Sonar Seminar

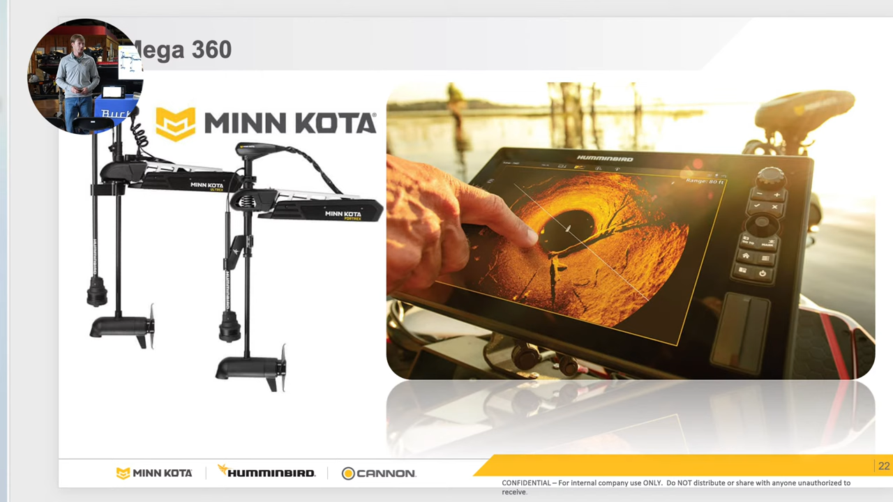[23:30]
you know, remotely there. So it just gives you, you know, it makes you aware of your surroundings when you're fishing wherever you are there. So like I said rotates every 180 degrees you'll see new data and old data there and you read it the same as you do side imaging. I keep this one in mega pretty much exclusively and you're going to tell what objects are based on the shadows of the cast just like side imaging. This just essentially goes on your trolling motor.
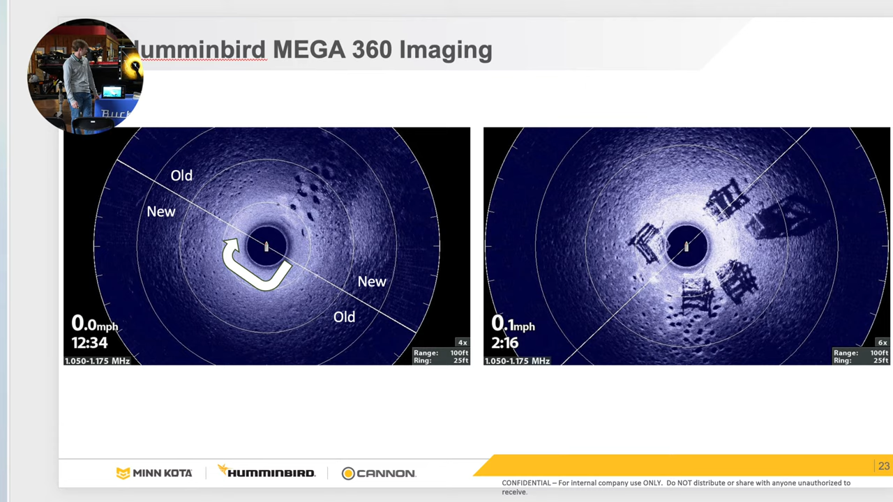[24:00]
And this is what some bass look like on your mega 360. This particular example, you know, you could see them over here to the left under bass. I usually don't draw the two circles on the right but I did tonight because oftentimes you'll get caught up in seeing these over there to the left but you'll miss the bigger ones over here to the right but you never know they're there. And every time that thing sweeps you'll see the fish move to the north corner to the south corner you're constantly seeing them move around your boat at all times there.
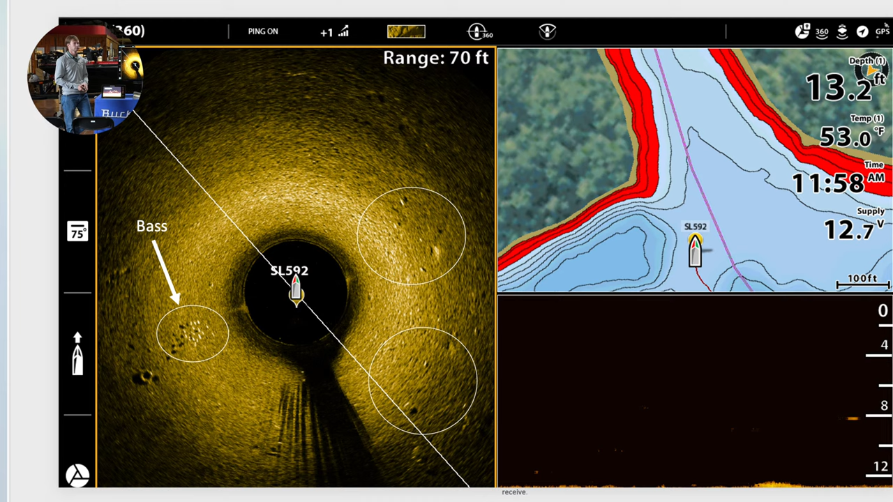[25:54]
On screen: depth 13.2 ft, water 53.0°F
but if you split it you're going to have to run that full 360 view but when you increase the range and zoom in twice it really blows it up on the screen there. But if you had a dedicated unit then you can just do the front view.
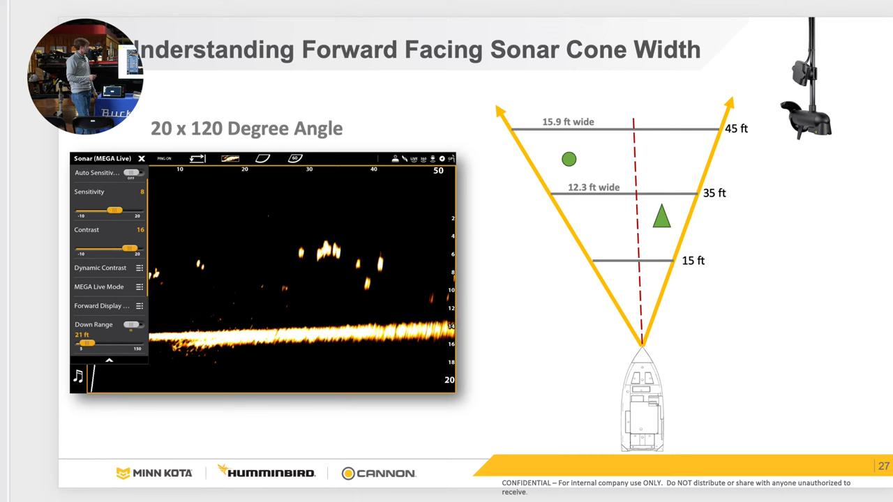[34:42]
probably to thirty foot and then your down range, keep it at one consistent level there. You can turn on your grid lines and the only reason that I like to have these turned on whenever you purchase Megalive is just to kind of get a size proportion.
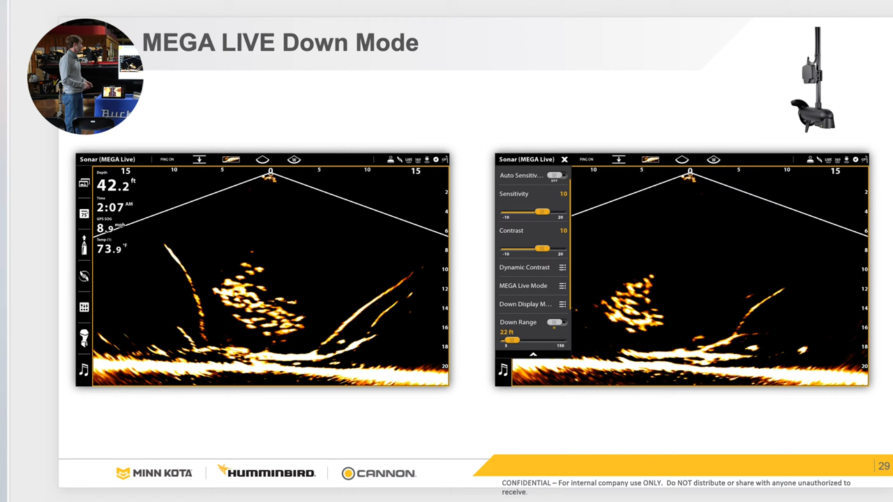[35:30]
On screen: depth 42.2 ft, water 73.9°F
as big of a deal, but it's essentially just straight down underneath you, you can tilt the transducer, all of them can do this. But this particular mode landscape is being more and more used by,
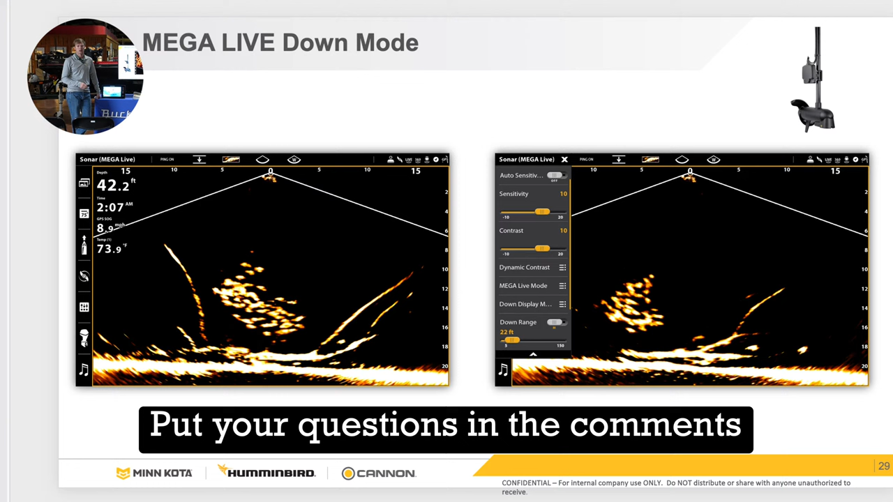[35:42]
On screen: depth 42.2 ft
across all sonar brands, a lot of people are running two transducers just to run this mode and in forward mode. So essentially this just tilts the transducer up and you're getting 120 degrees kind of live there. This is really useful in shallow water. A lot of guys are bed fishing with it now because you can actually see the fish swimming around actual down there live. So this is getting a more and more catching on every every single month. More and more people are doing this.
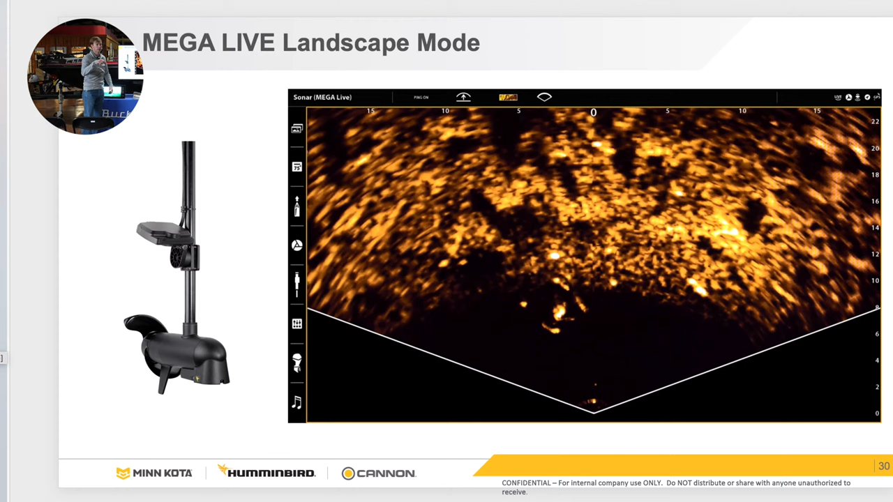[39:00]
And that's just simply just clicking the menu once. And then with the Solix and Apex you just go up to the top bar and you can quickly change it. Any questions about this? So the next tool, this is just an independent live mount specifically for Megalive. This is called our target lock. This just mounts on our ultra style motors and what it does is just a directional lock. No, it will not lock on fish.